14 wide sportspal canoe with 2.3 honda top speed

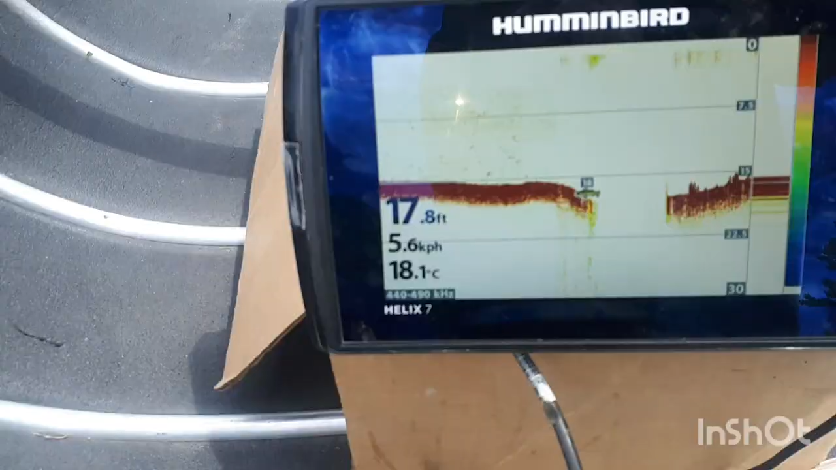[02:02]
On screen: depth 17.8 ft, water 18.1°C, speed 5.6 km/h
now I know I was telling you it was like 1700 feet deep and all that stuff it's
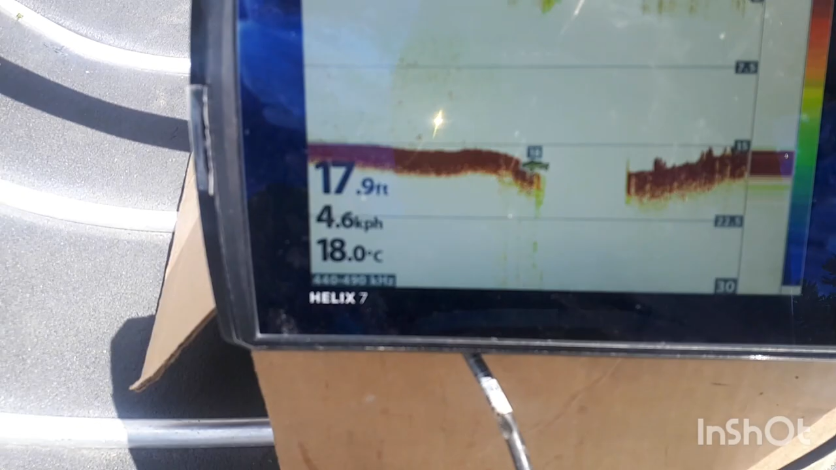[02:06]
On screen: depth 17.9 ft, water 18.0°C, speed 4.6 km/h
not this legs only like 16 20 10 feet like that's the
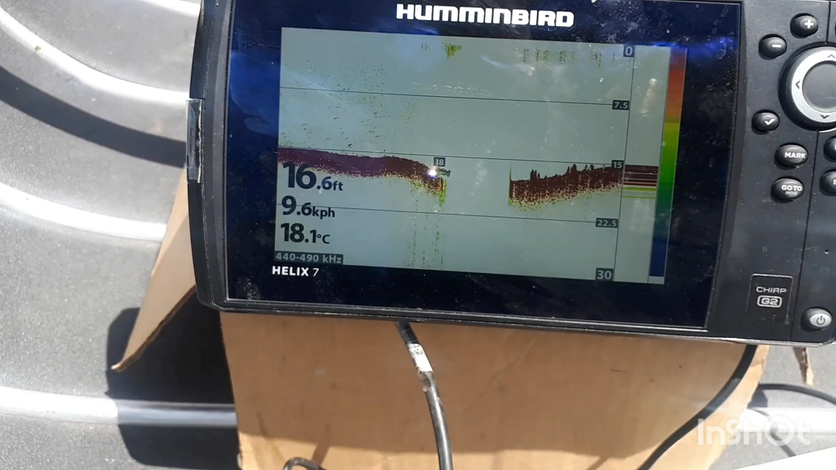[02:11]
On screen: depth 16.6 ft, water 18.1°C, speed 9.6 km/h
common common depth this thing is